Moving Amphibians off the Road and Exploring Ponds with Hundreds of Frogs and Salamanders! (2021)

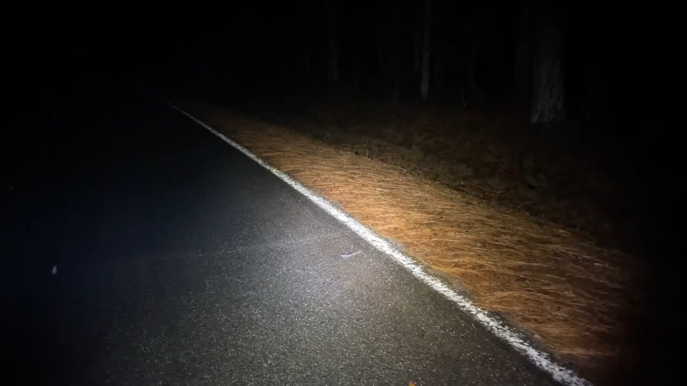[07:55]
big, probably a male spotted salamander. Yep. Big male. Love to see it.